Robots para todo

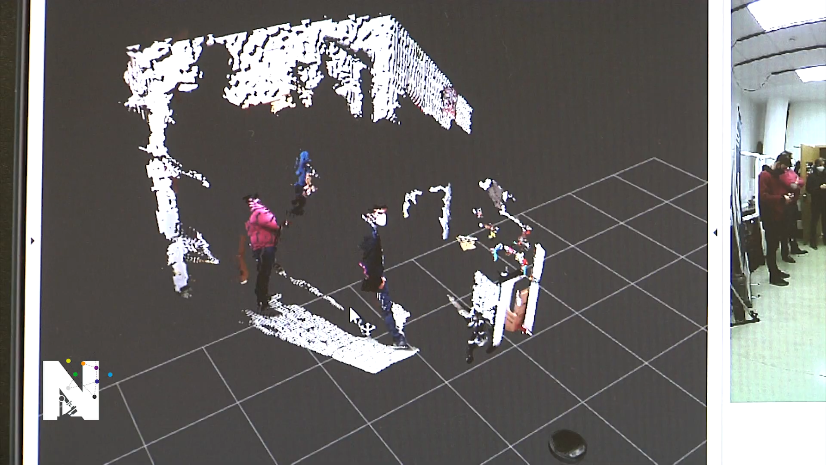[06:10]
Tiene cámaras de gran angular para detectar a las personas.